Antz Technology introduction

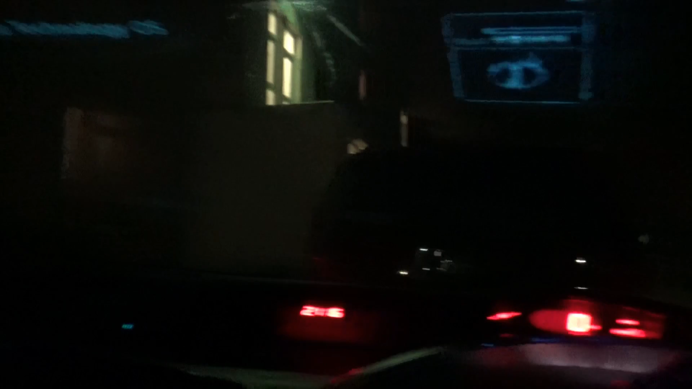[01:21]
Next we have the status bar. First there is the missed calls box and text messages box. Both are not yet available but will work via bluetooth connection to your phone in a future update.
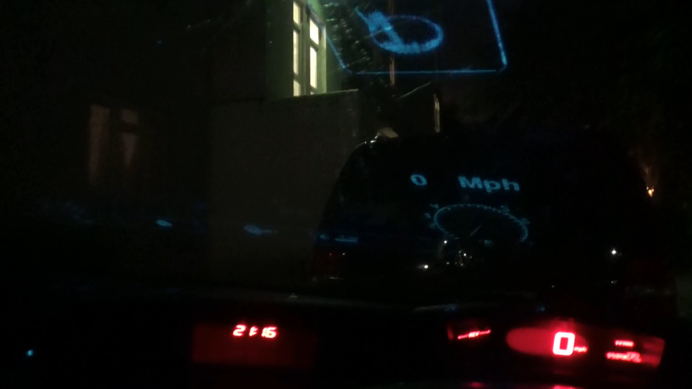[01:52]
If there is an internet connection an internet icon will appear, you can connect to your phone hotspot using the wifi utility on the desktop. When the car is connected and stationary, a brake icon will appear.
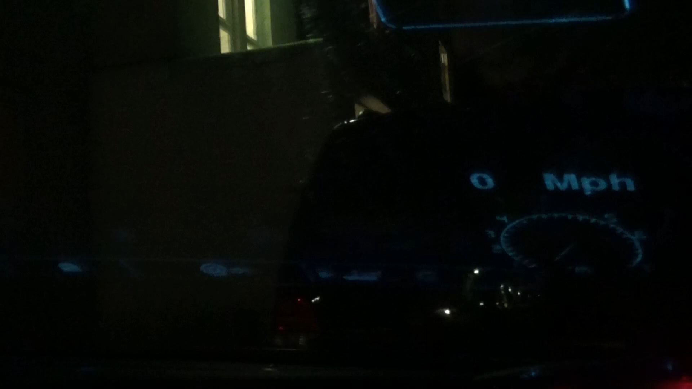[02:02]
If there is a GPS dongle connected,
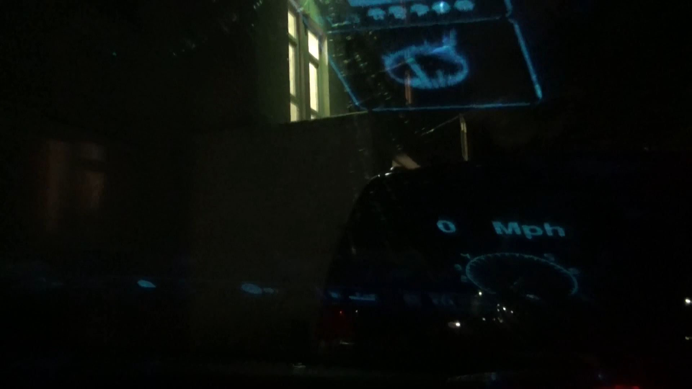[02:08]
GPS icon will appear and the software navit will be activated.
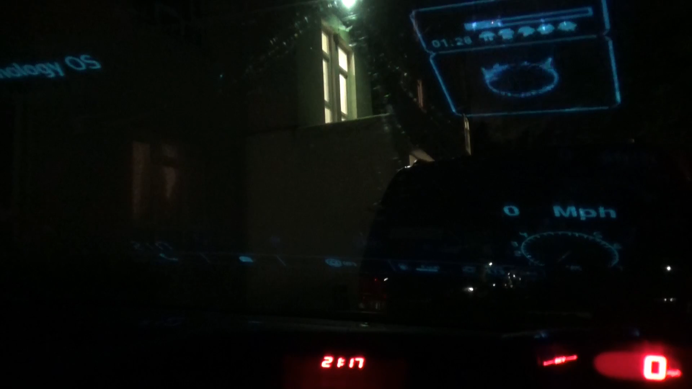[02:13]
Next to the speedometer, if there is an internet connection the current weather is displayed.
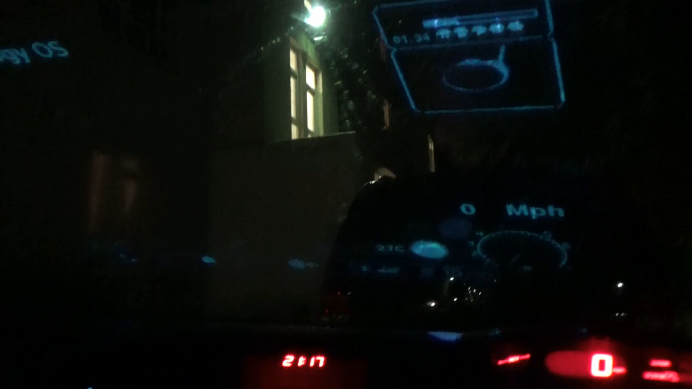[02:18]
The location can be set in config. This is what the main screen looks like.
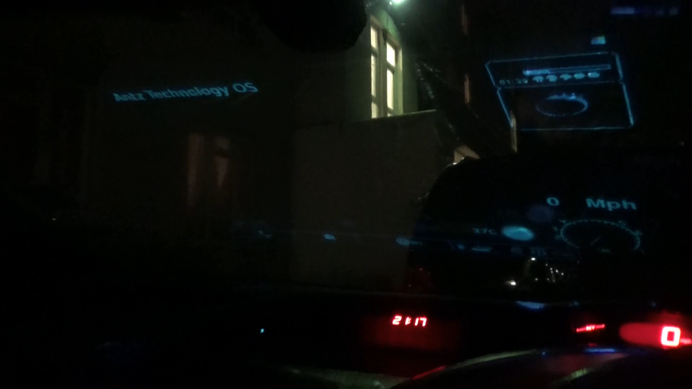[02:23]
Next when you press enter or touch the center of the screen if you have a sensor, the screen will change to an advanced driving mode.
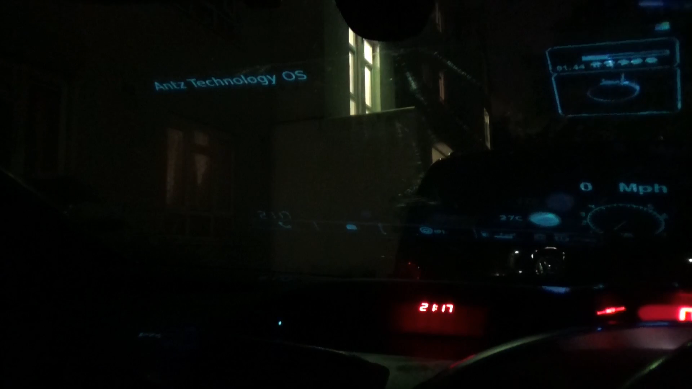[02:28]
The miles per hour and brake icon are in the top right corner, a speedometer in the center. On the left there is, engine RPM, throttle and torque. On the right there is engine load, engine temperature and fuel level.
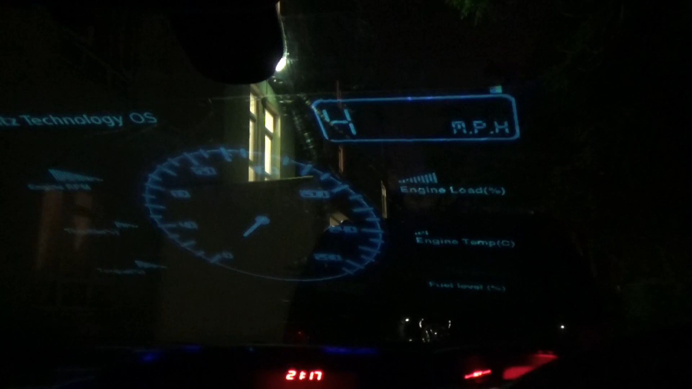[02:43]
If activated in the config,
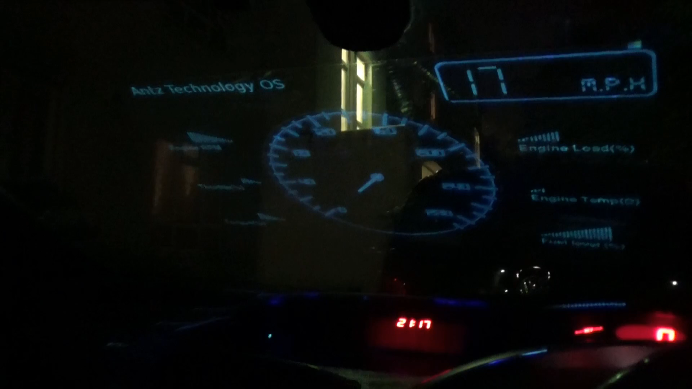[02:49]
ANTS technology will monitor your driving in the background and alert you to switch the gear down if the engine load is high. For example driving uphill in 4th gear or alert you to switch the gear up if you're driving in 1st gear for too long.
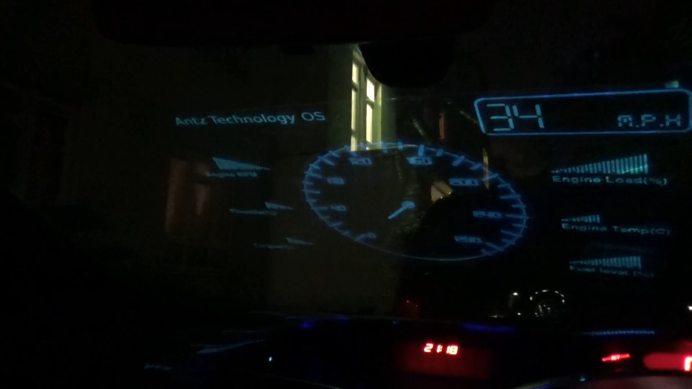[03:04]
A sudden speed increase will alert you with, but put too much stress on the engine and this alarm will sound, eventually stalling the car. If you press enter or tap the center of the screen again,
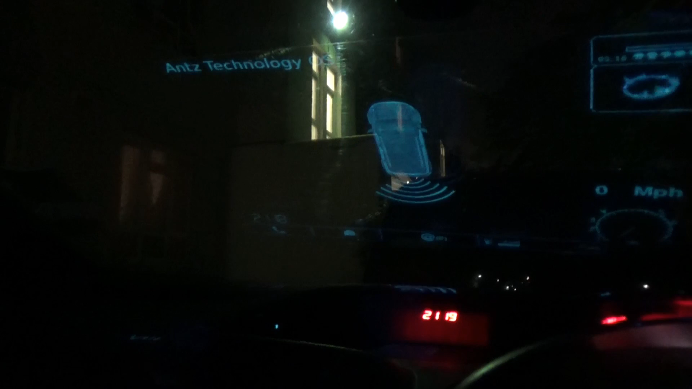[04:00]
The speed of the beeps lets you know how close you are to the obstacle. And finally if you have the windscreen touch screen sensor, tapping the windshield close to the sensor, then tapping the center or pressing escape if you have the remote will shut down ANTS technology. You must do this before switching off the engine to prevent data corruption.